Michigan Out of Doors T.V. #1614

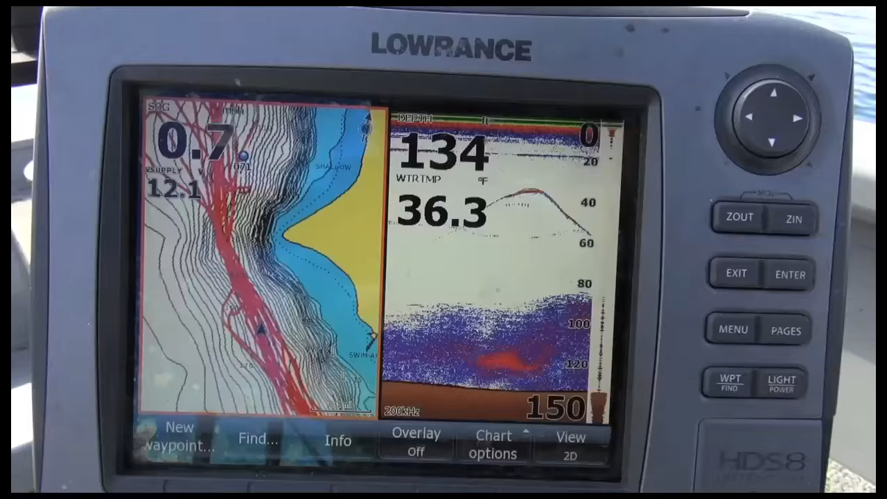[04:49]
On screen: water 36.3°F
So this is all bait right here?
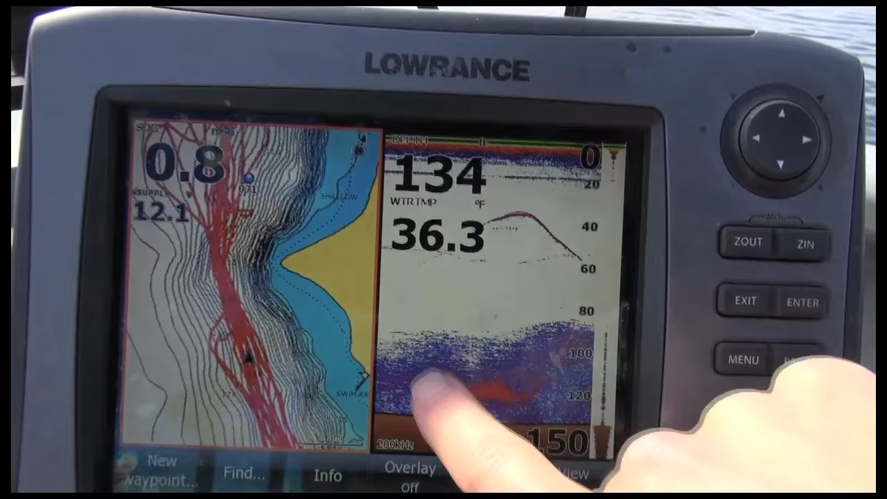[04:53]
On screen: water 36.3°F
It's all bait in the bottom, and then there's a fish above it. That's a fish? Yep. Got one going? No, really, yeah.
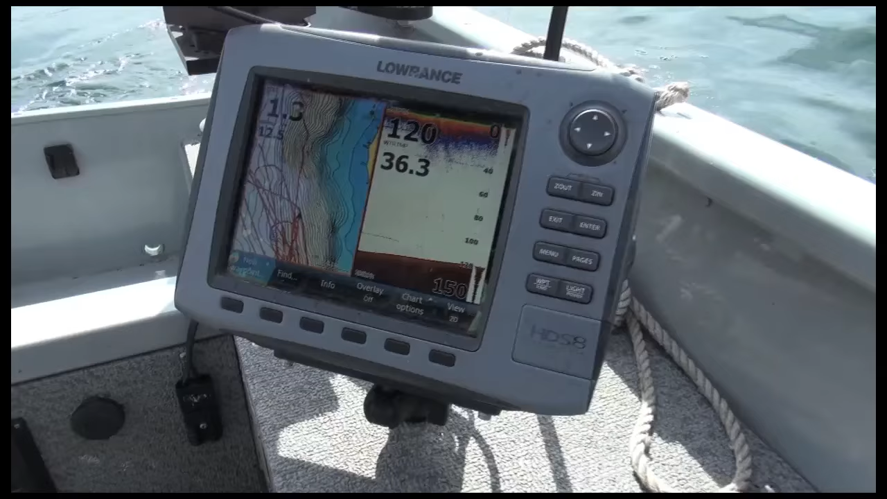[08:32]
Well, you can see on the graph, our surface temperature is 36 degrees, and we just hooked a fish 100 feet down. What do you think you got there? Pretty sure it's a lake trout.